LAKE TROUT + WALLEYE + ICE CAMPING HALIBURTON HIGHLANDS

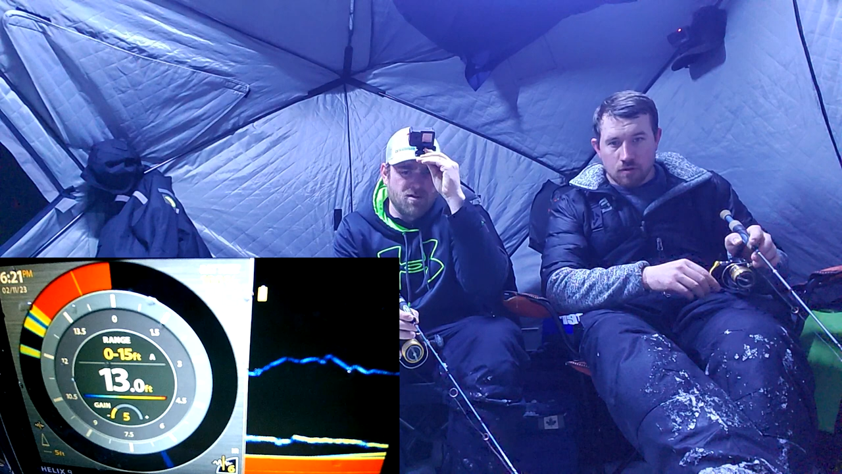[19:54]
On screen: depth 13.0 ft
Something's there. That's you. Just digging up the spot. I just dropped right into his face. Hopefully it's like a good walleye. I just threw him in out of here. It's a good kicker. Just the area where you just get. Live bait.